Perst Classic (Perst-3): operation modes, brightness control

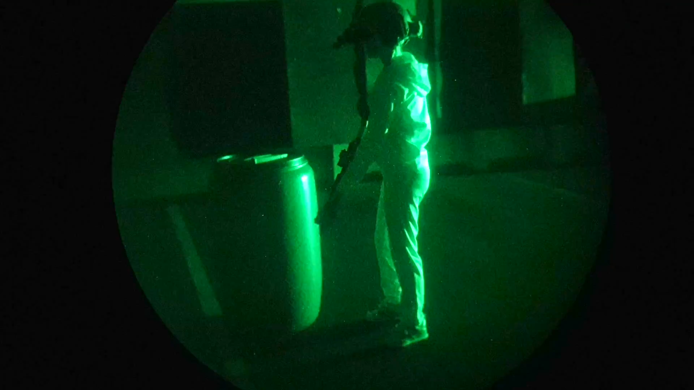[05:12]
I turn on the infrared laser at maximum brightness and point it in the direction of the targets.
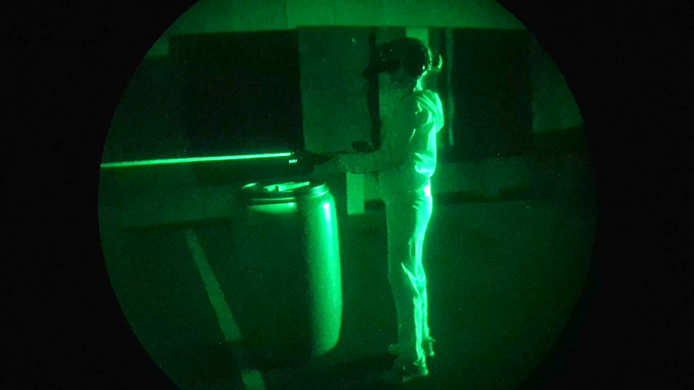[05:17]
Please note that the infrared laser beam gives full illumination of the smallest targets.
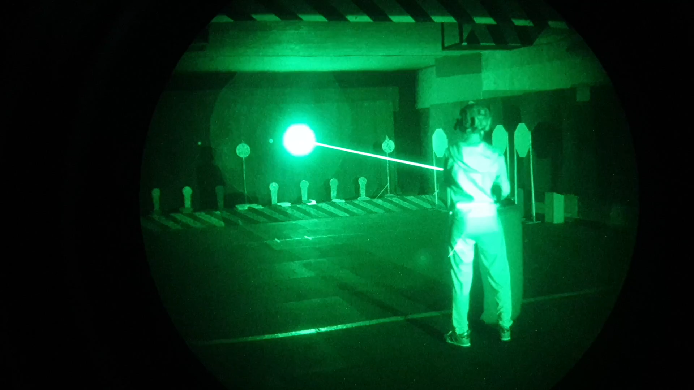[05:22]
As a result, it is difficult to accurately shoot aiming by infrared laser towards smallest targets.
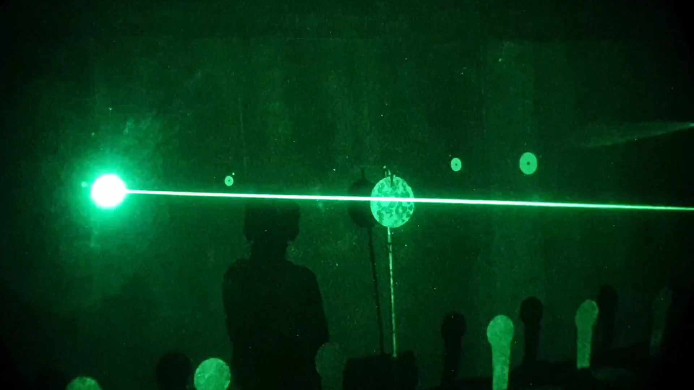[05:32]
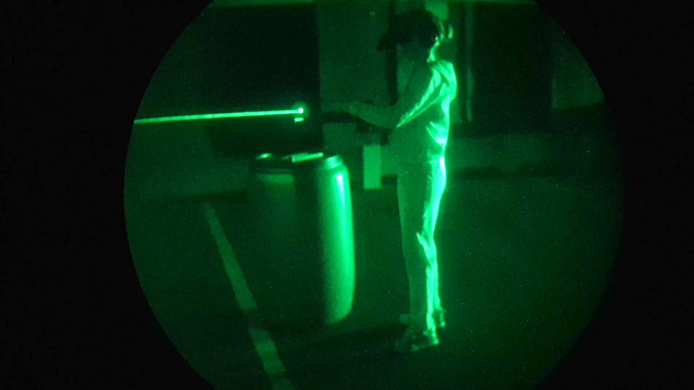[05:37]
By lowering the power of the laser beam, you can see that I can perfectly observe the laser mark on smallest targets, which allows me to operate accurately on different target sizes. By the way, I just added an infrared illuminator with a diffuser on. When the diffuser is on, the light is diffused. When removed, the illuminator produces a light spot, which focus can be adjusted. So, different brightnesses for different tasks.
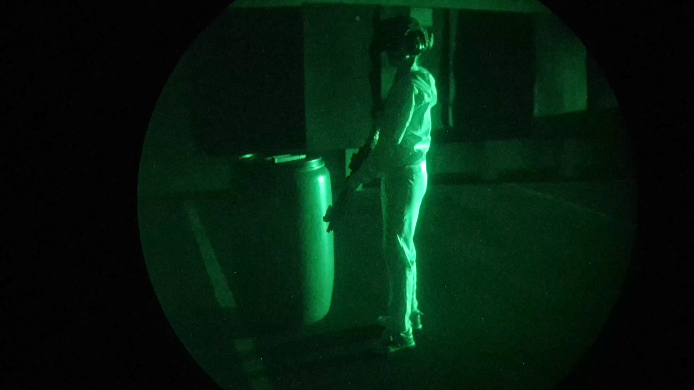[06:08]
We have considered in practice the modes of operation of Perth Classic version 4.0 combined device.